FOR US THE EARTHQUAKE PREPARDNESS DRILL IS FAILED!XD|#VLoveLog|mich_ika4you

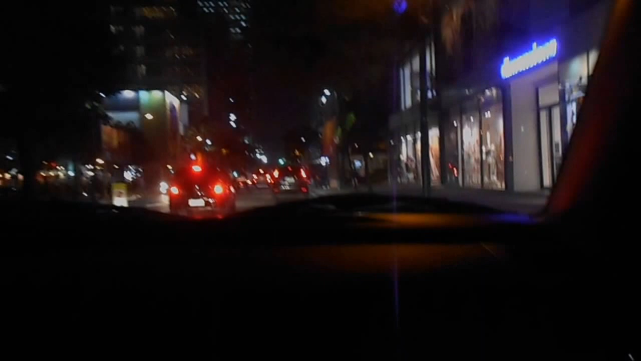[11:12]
Finally, we arrive at BGC, Bonifacio High Street. There's no event.